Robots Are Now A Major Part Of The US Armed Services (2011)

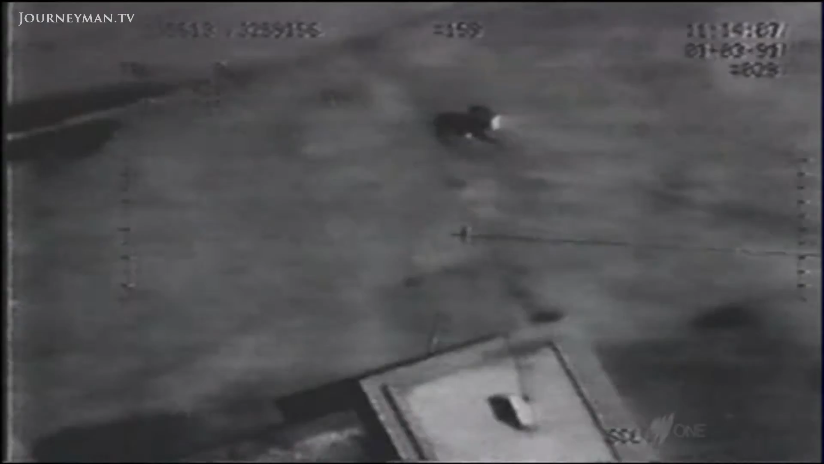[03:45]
to ever have a human surrender to it shown here as Iraqi soldiers
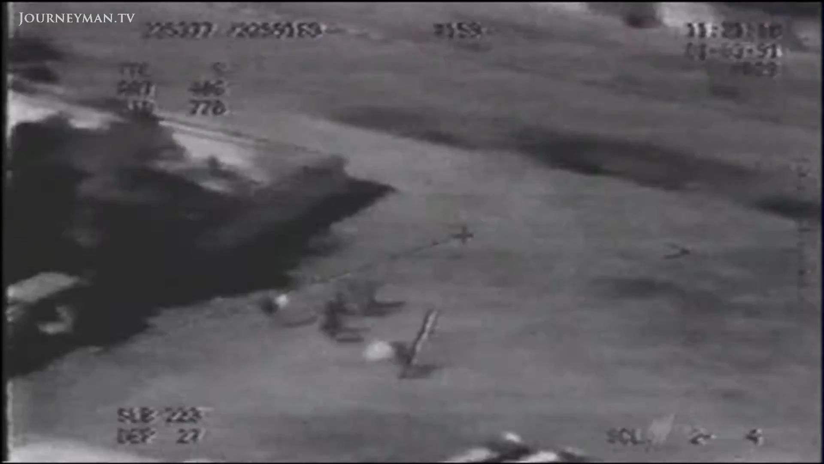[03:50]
wave down a drone with white flags at the end of operation desert storm we
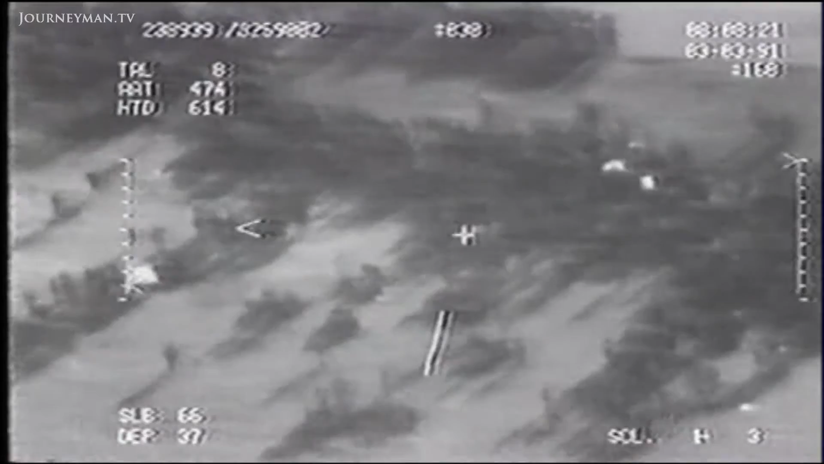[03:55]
had not yet earned our stripes on the battlefield but certainly over the last five years now